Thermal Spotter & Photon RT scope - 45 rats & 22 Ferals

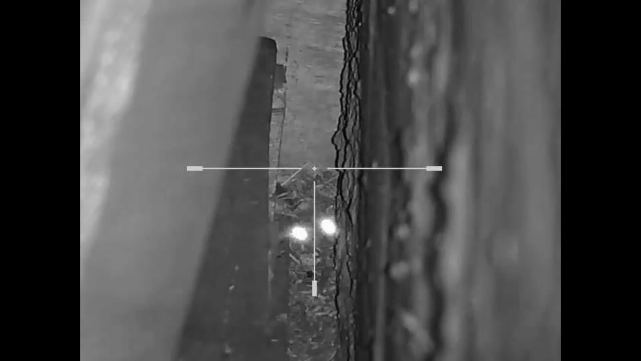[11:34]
This is down the side of some seed sacks. No activity on this occasion,
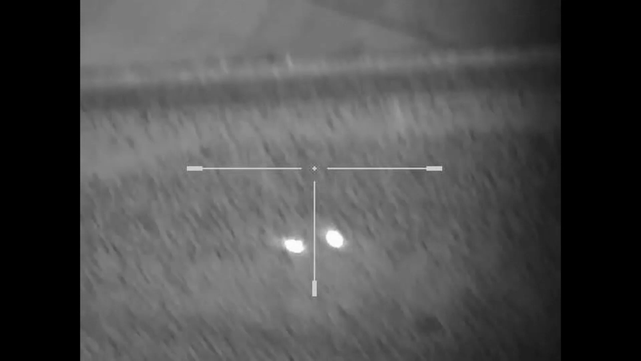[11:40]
but you can see from the lasers, it's a little bit short range. This is in the outer shed.
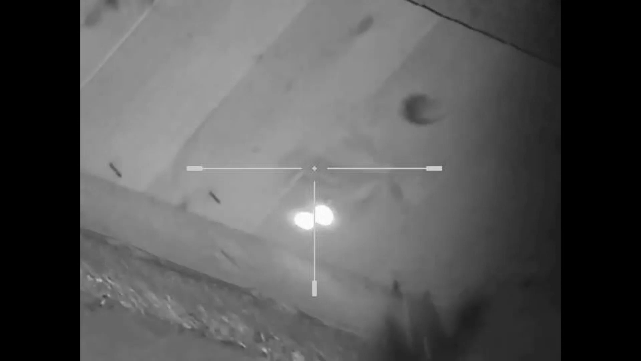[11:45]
Having some ferals.
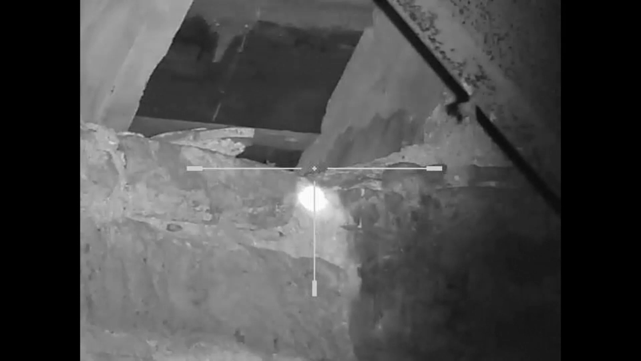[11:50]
Getting rid of them one by one. Going for heart and lung shots to avoid dazzling them with the laser and scaring them off.
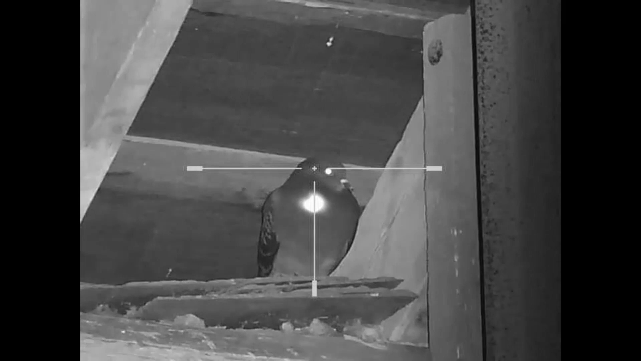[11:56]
We're going for head shots.
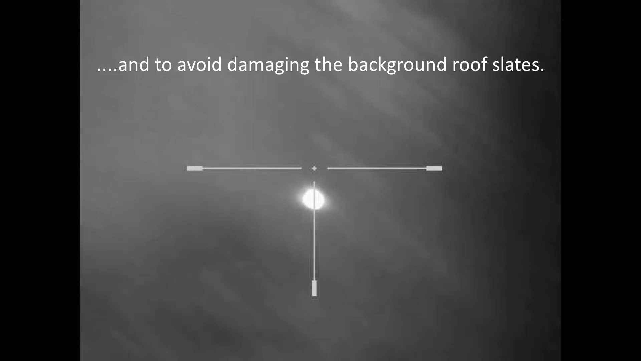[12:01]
Heart and lung shots are fine because it's a 177 rifle. It's pretty close range, so it drills through the breastbone.
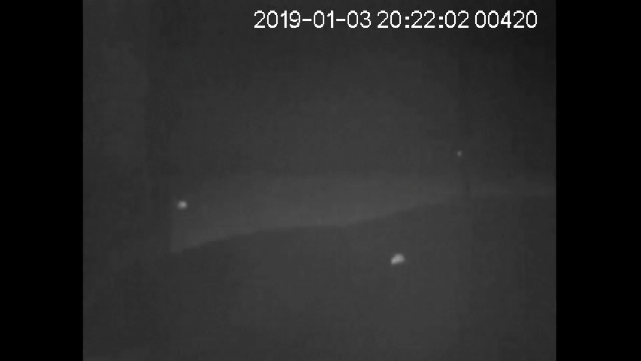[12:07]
This is a different day. Scanning with the thermal when I got there.
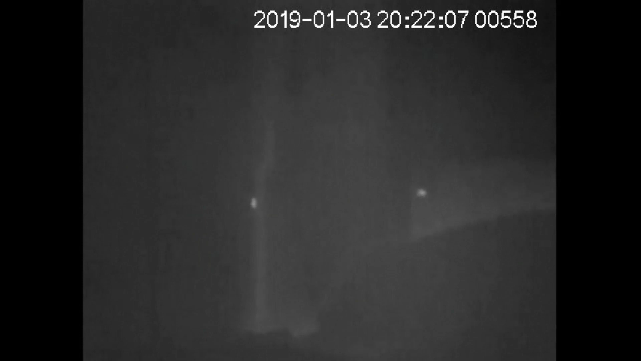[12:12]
Four rats in the distance, three on the walls and one on top of a pile of grain. There's the one on the grain.
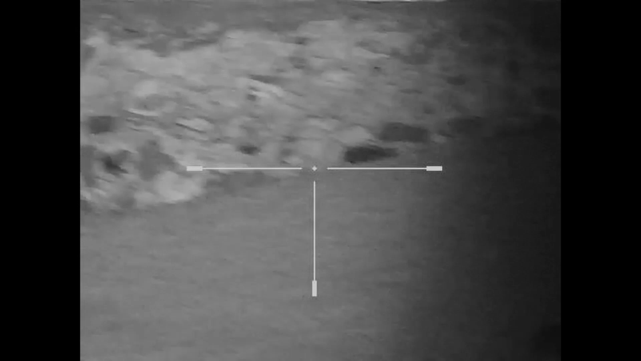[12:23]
I wanted to leave that till last and shoot the distant ones first.
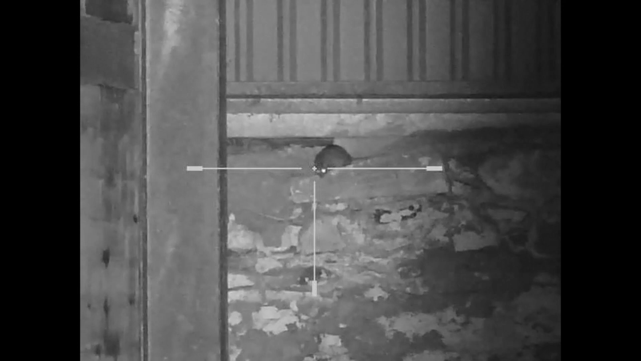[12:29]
A little bit of shakiness here as I'm braced on a wall and
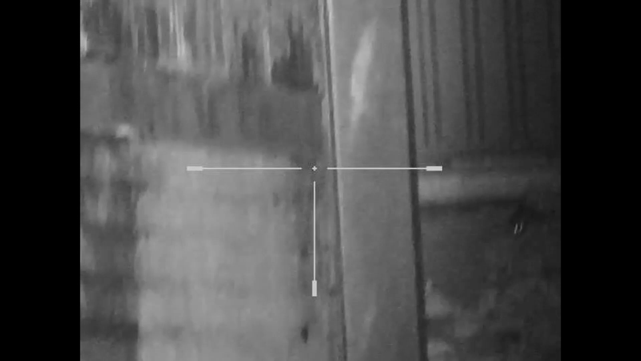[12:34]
had to reach forward and up the mag from 6 times to 12 times. There we go, ready for the shot.
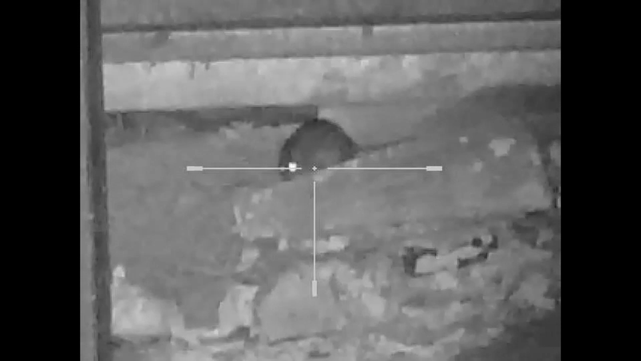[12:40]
Just waiting for it to stand still.
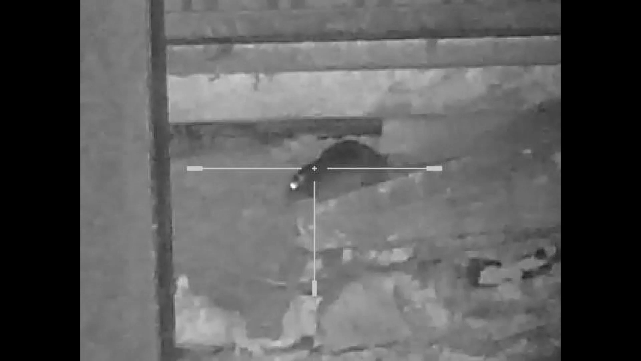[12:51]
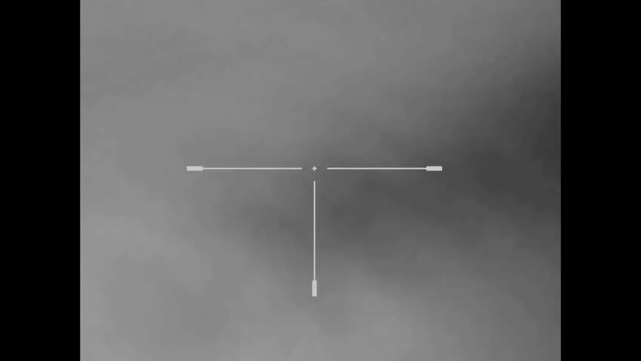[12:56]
Cocking the rifle, checking it out,
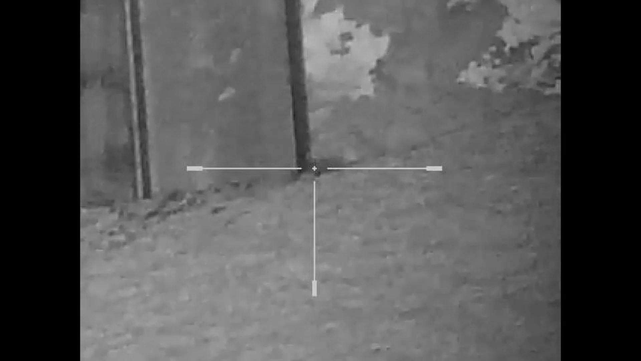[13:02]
tail whipping around, and he's dead.
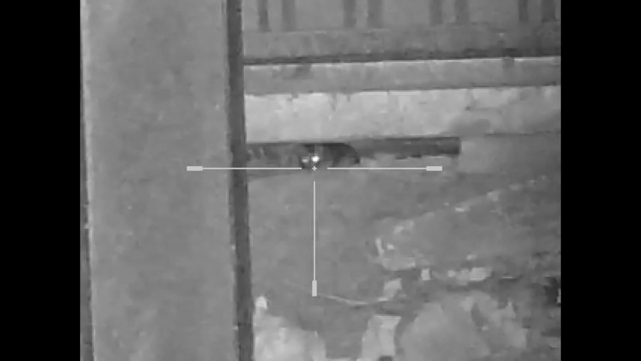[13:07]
Oh, and there's another one peeking out the crack to see what the commotion is.
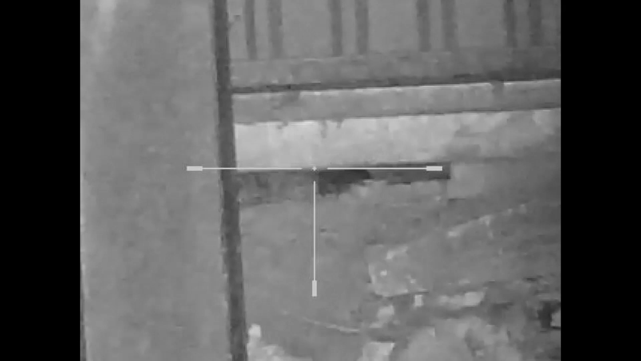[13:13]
Another headshot, rolled around a bit. Didn't recover though, either of those two.
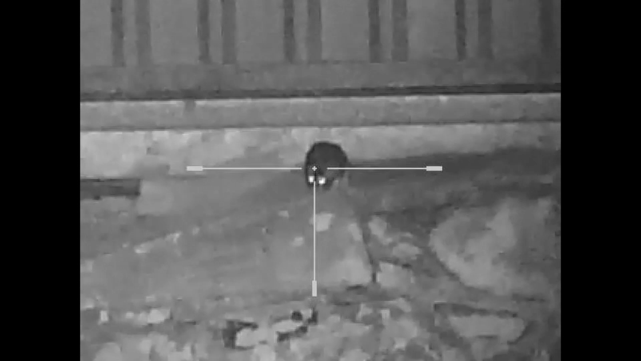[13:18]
A few minutes later, another rat comes out, number four.
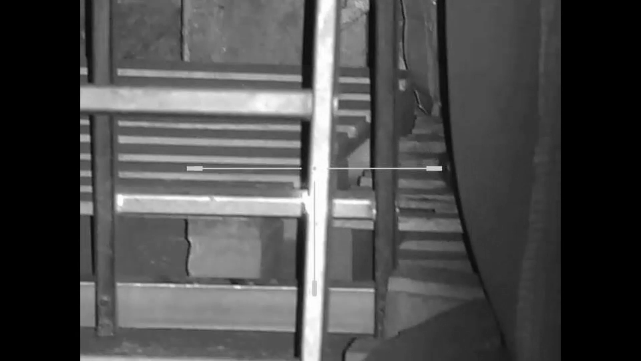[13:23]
This one scurries into the crack before it probably died.
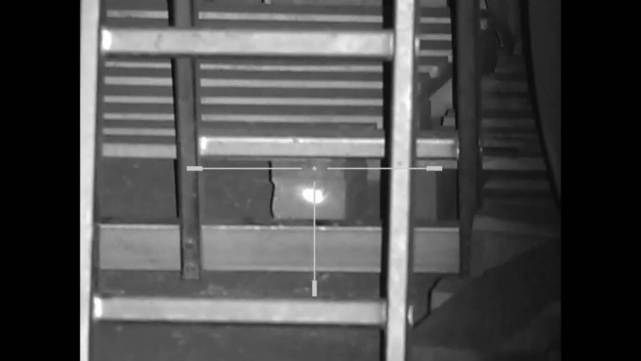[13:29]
Now, this is around the seed sacks. This is only about 8 to 9 meters away.
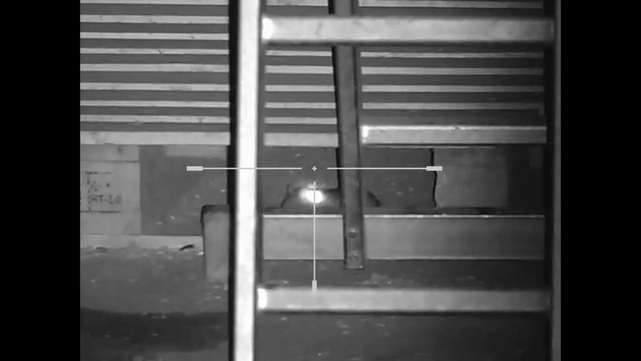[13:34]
And there's a couple of rats. Each night I go there, I hear them scurrying around.
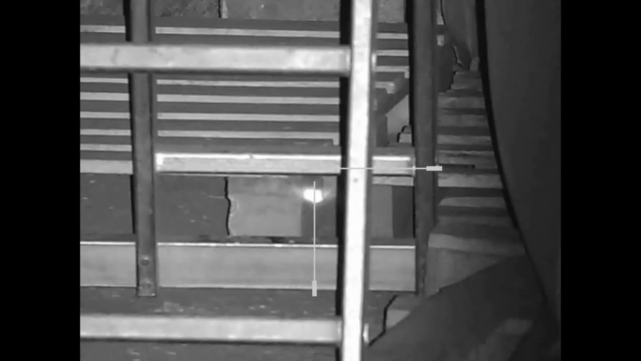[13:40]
But they're a bugger to shoot. I don't stand still for long. And the thermal actually sees the faint heat source inside the sack.
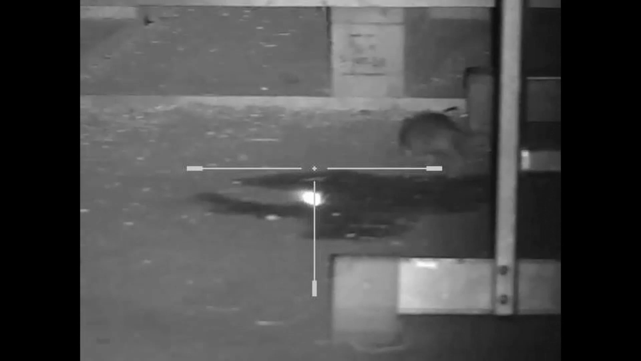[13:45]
But I can't shoot through a plastic sack.
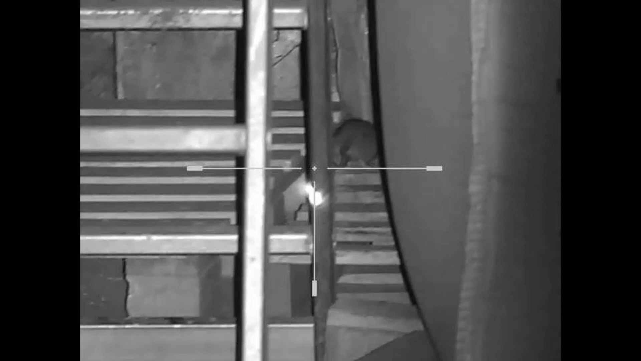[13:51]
This one was back and forth. And then it stood still for a while, just long enough.
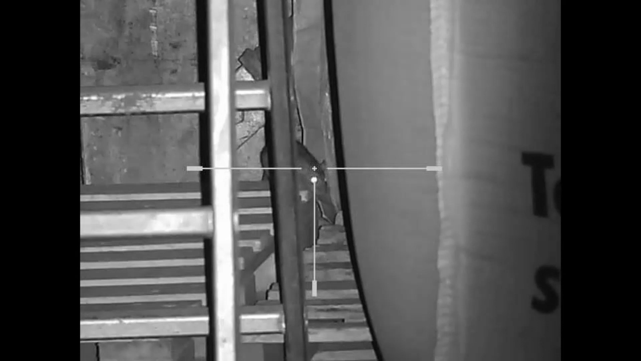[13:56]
Pop, down went, make a bit of a squealy noise.
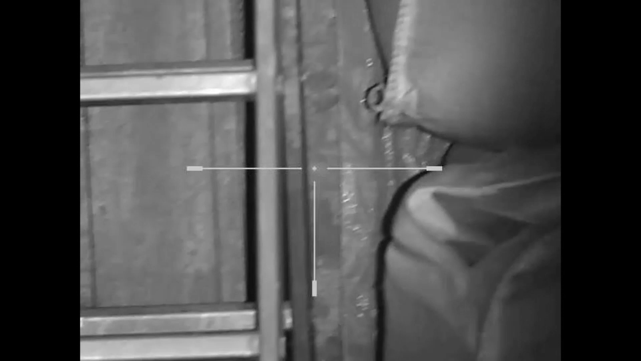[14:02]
Scanning around, and I just glimpsed this one. Let me pause when I raise the rifle up slightly from my fist. You can just see the top of its back. To the offset of the scope on the FX Wildcat, got to aim slightly high here, because it's just short range.
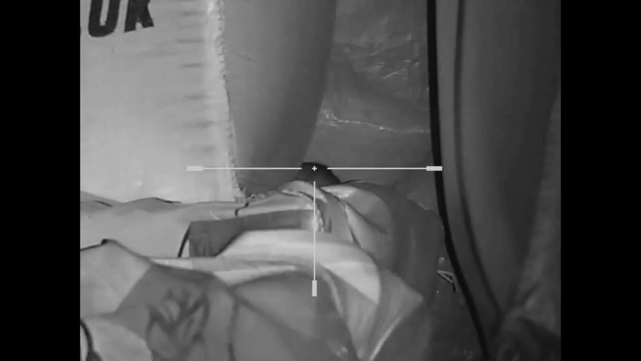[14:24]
Pop, and down it goes.
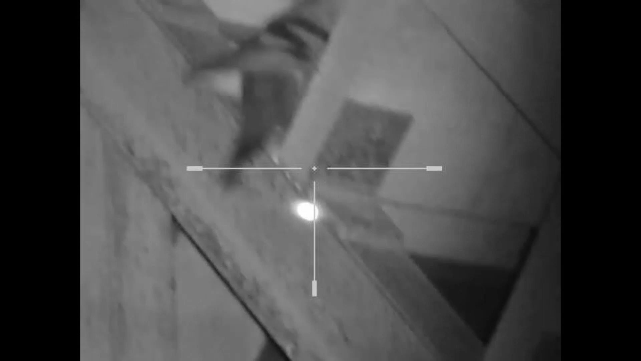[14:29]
For this last minute or so, this is an outside shed. This is just clearing out feral pigeons. There goes one. And the remaining one I couldn't get because of had its back to me.
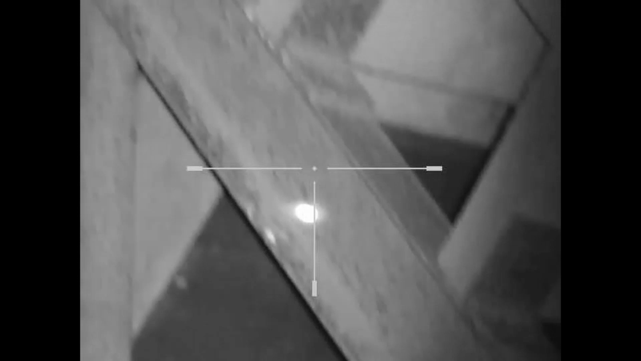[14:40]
I could only just see a few feathers through its tail.
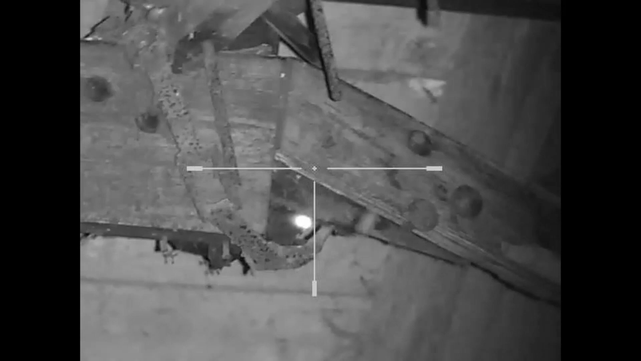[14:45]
So this is a compilation of close range feral pigeons.
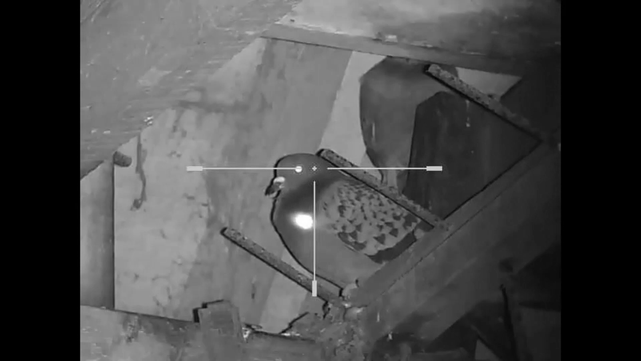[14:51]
One laser was flicking off at times,
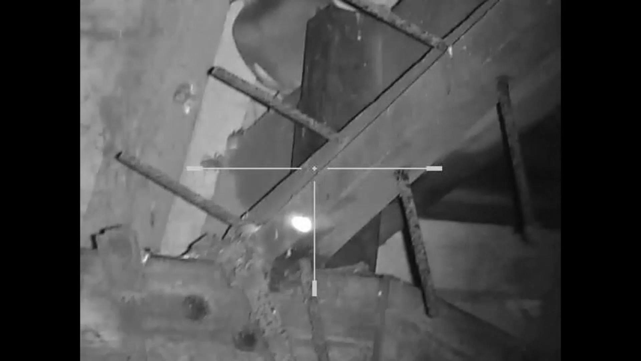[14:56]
the battery was failing, but even with one laser,